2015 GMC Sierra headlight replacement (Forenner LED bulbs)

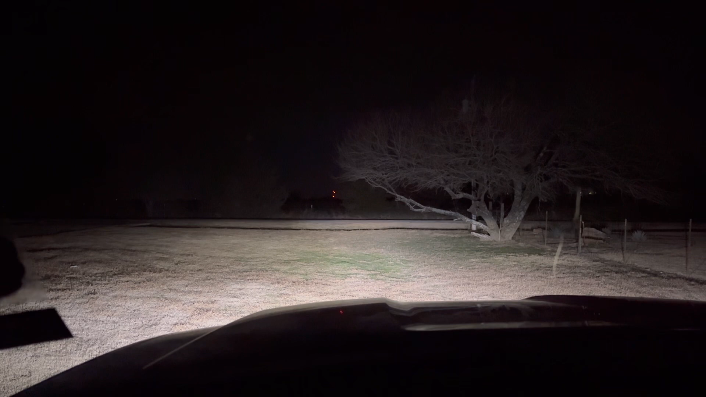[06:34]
what the fuck lights what the so these things are so much better as of right now well well worth it thanks for watching